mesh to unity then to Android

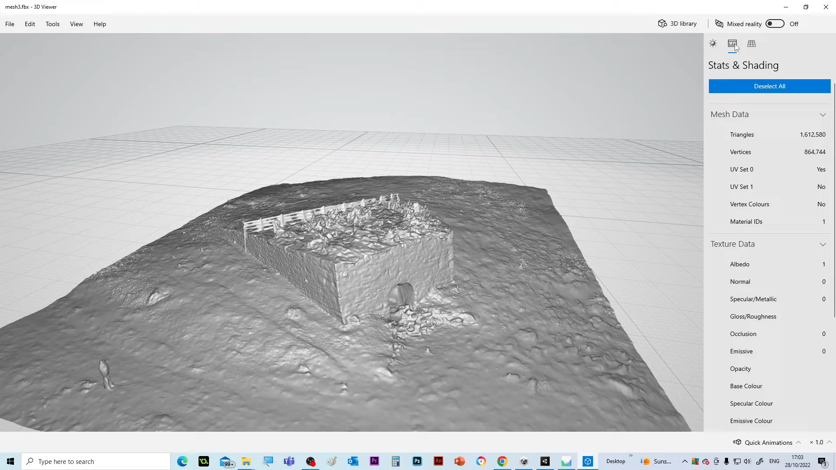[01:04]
Okay, this is with the texture on.
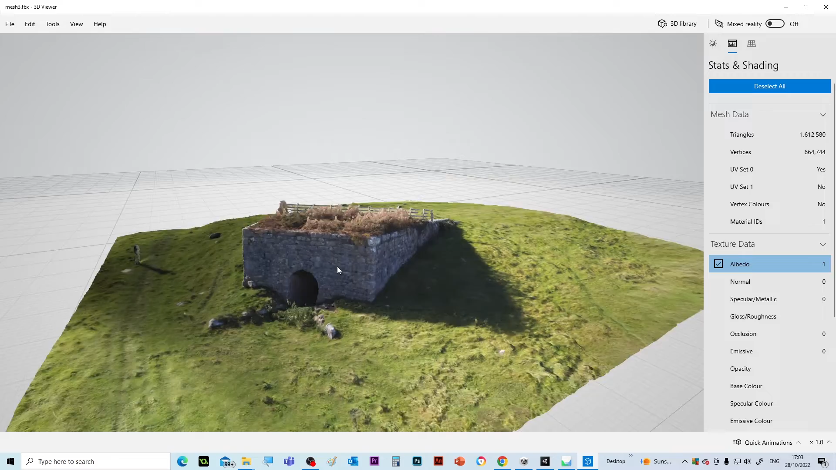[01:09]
It's quite detailed.
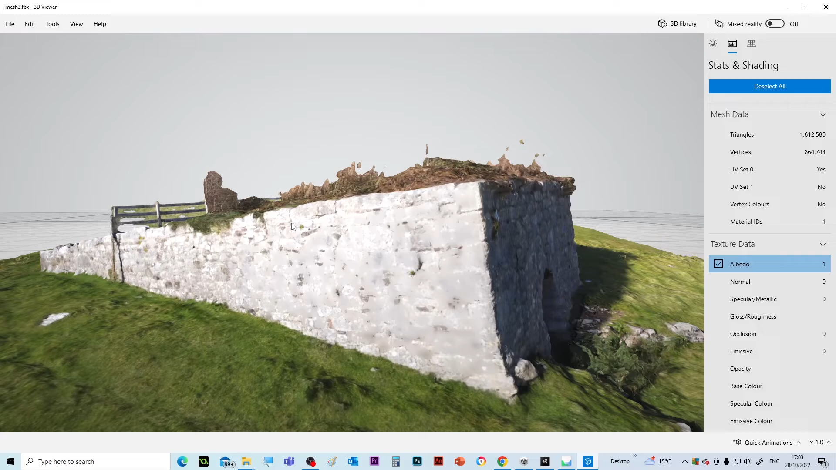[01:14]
We've got problems here with the texture because obviously this is bright sunlight on this side. But we see a bit of the interior.
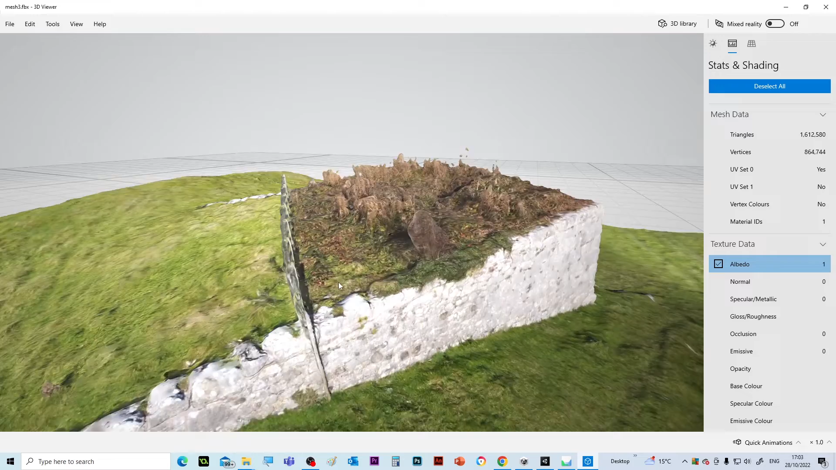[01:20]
So that's ready now to put into
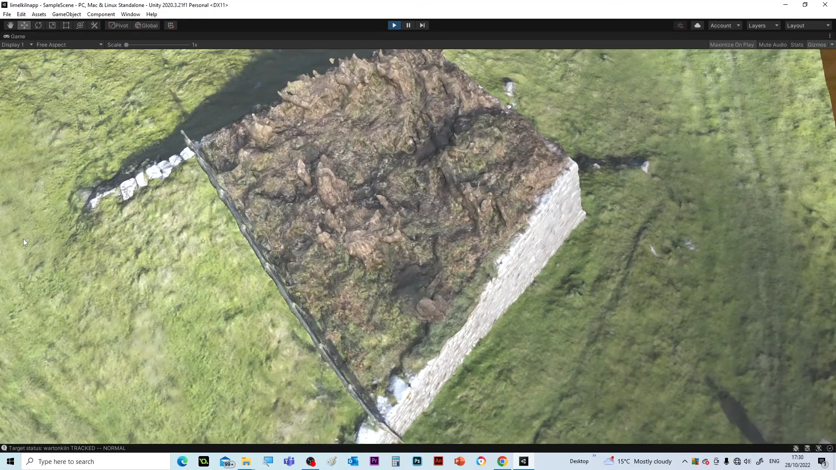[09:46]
And we can see here now. We're getting a nice view of the kiln.
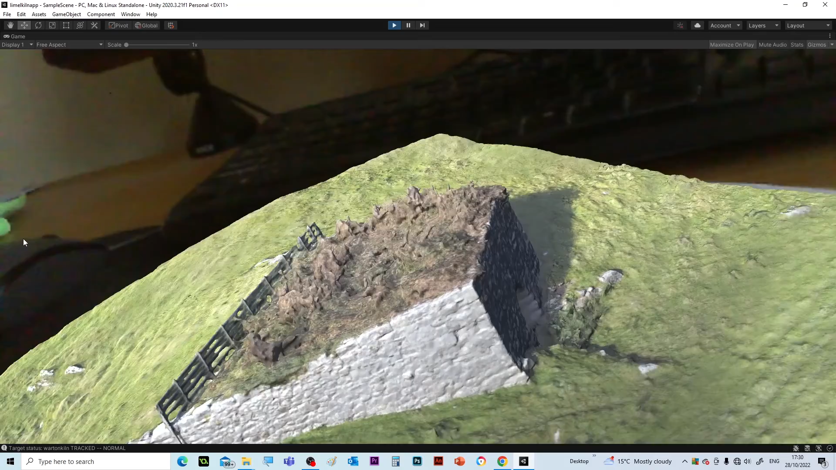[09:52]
If I move the image target around.
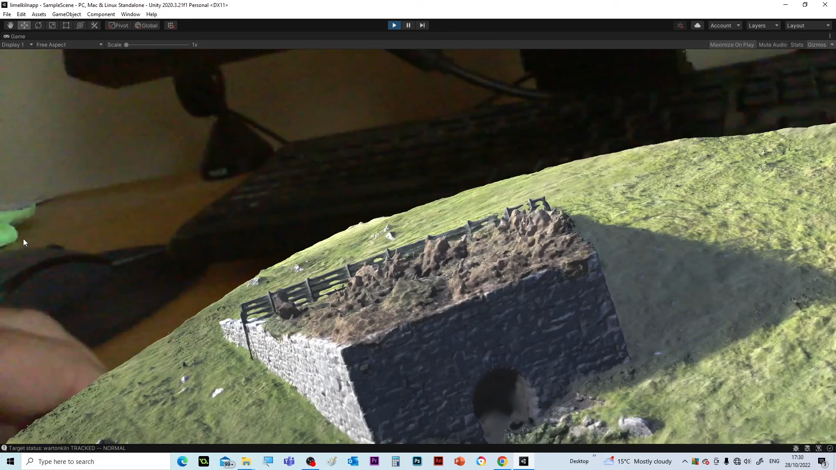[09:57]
I can also move the camera. It's a bit of jitter in there.
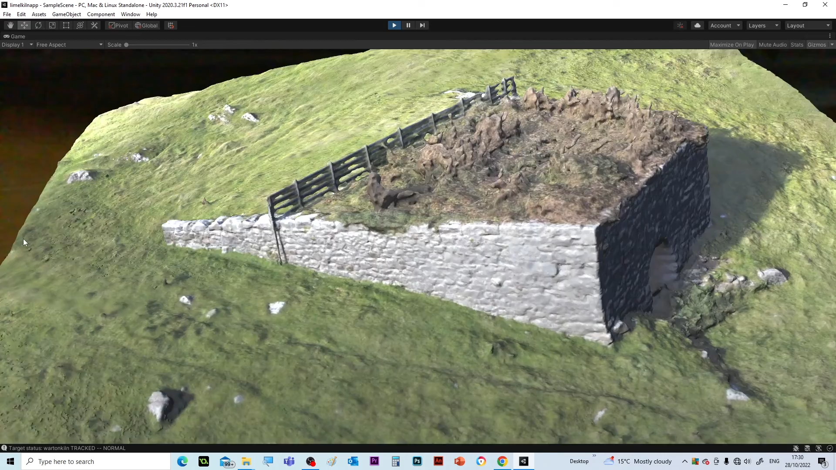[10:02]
But yeah, a nice good detailed view of the kiln. So that's all working. So I'll just turn that off. Okay, so we've tested it.